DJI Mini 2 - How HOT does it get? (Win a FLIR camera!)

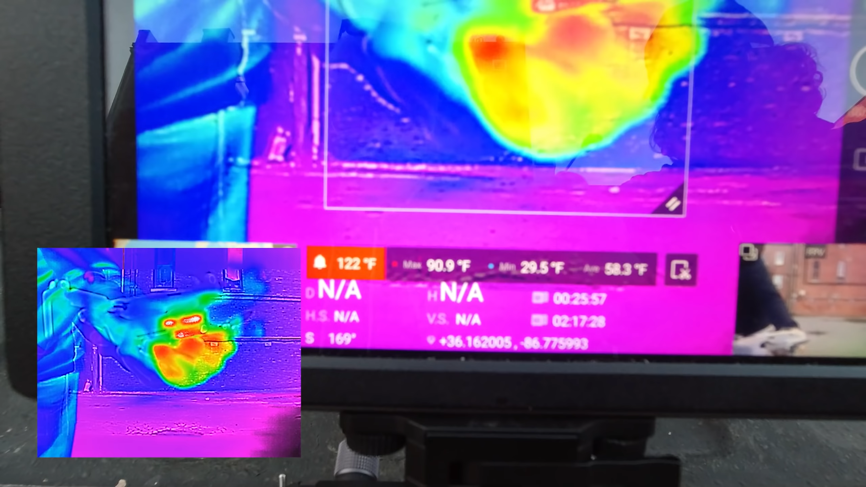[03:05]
On screen: max 90.9°F, min 29.5°F
now they designed this pretty well doesn't
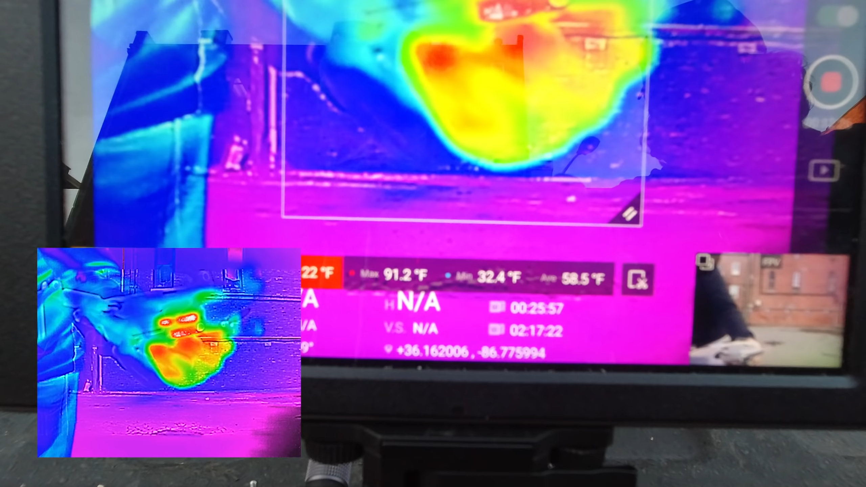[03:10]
On screen: max 91.2°F, min 32.4°F
look like it's gonna get much hotter than that
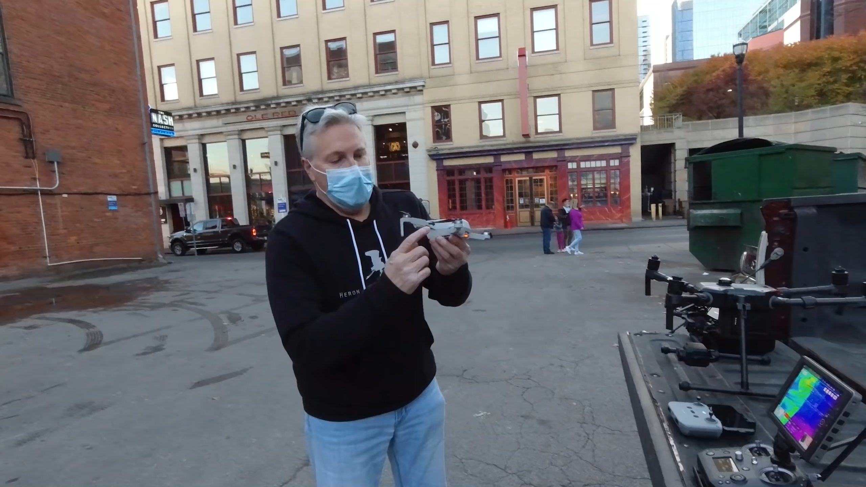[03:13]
the heat's coming from right around in here these vent so what is it is it the battery let's find out oh
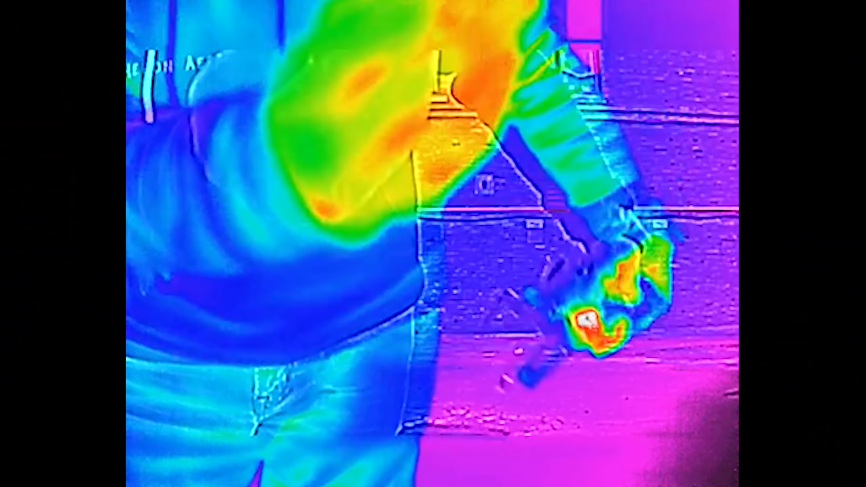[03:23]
yeah oh
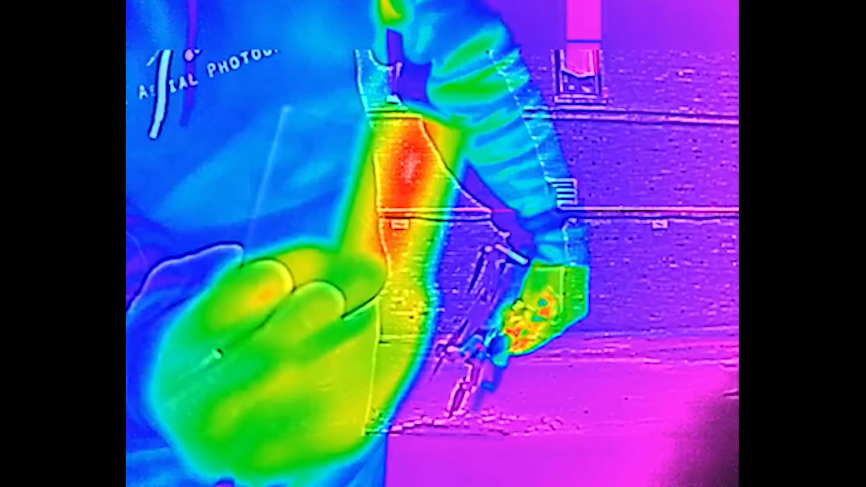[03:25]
yeah it's battery so the hot part of the battery is the bottom it
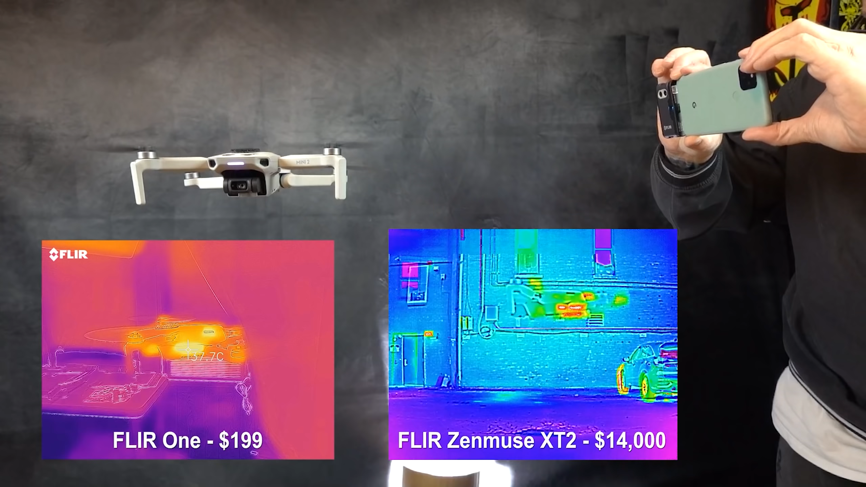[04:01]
there's the difference in resolution still pretty good and we're gonna land her so
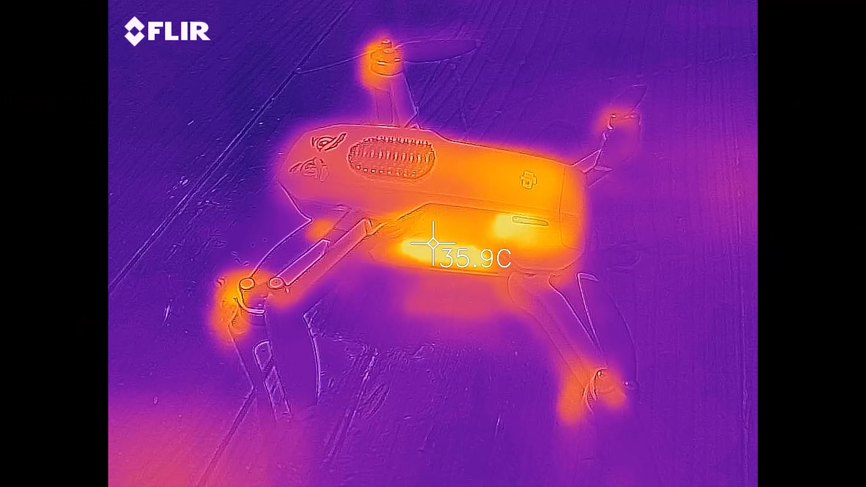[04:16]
On screen: spot 35.9°C
let's see 35 degrees Celsius what's
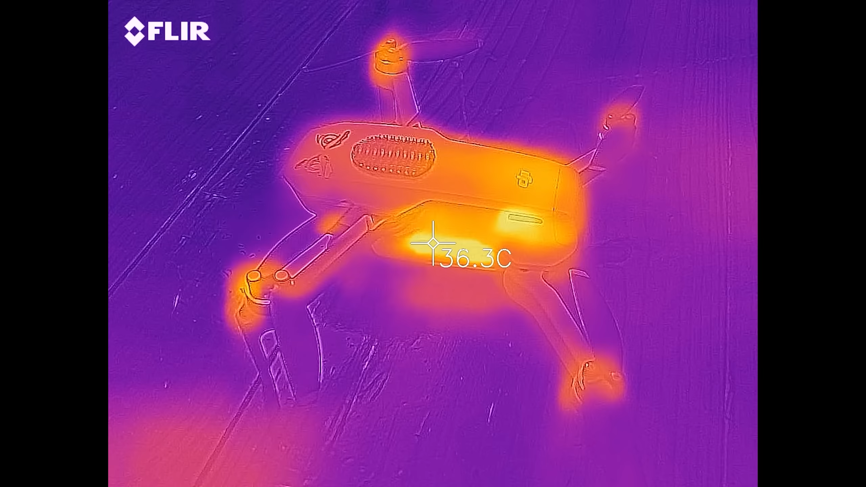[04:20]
that in real degrees oh thanks
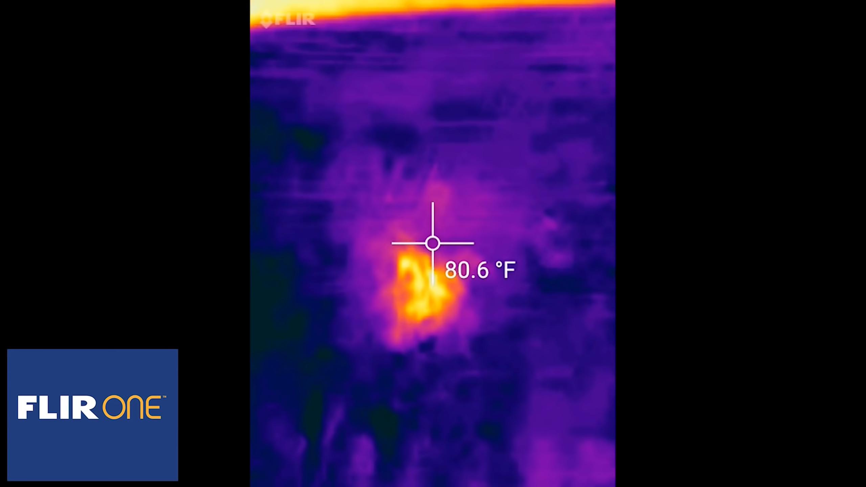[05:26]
On screen: spot 80.6°F
Look, and you can see where he went. Look at that.
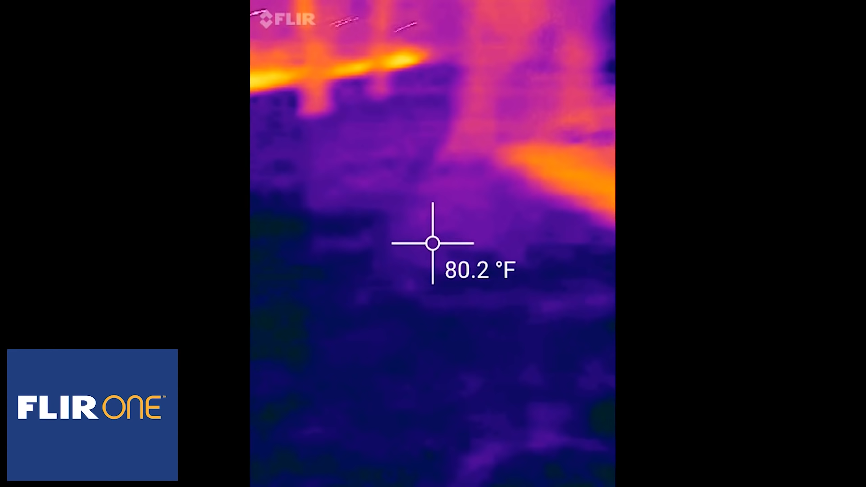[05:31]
On screen: spot 80.2°F
I can still find it. I can still find his pee.